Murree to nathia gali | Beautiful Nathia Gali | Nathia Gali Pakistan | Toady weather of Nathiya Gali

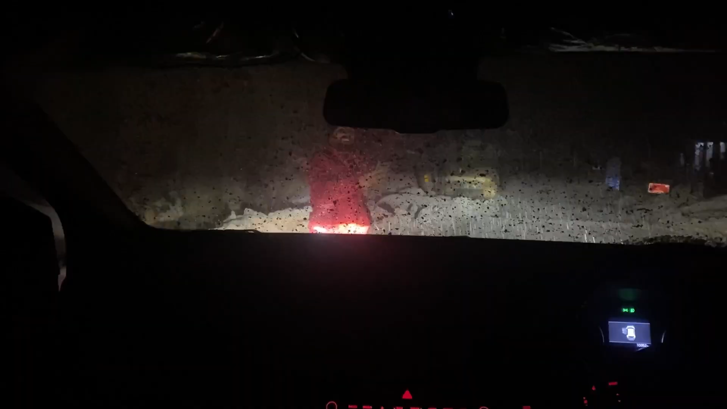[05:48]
कि यार भी फुल स्नोफाल हो रही है फुल से भी जादा करूं तो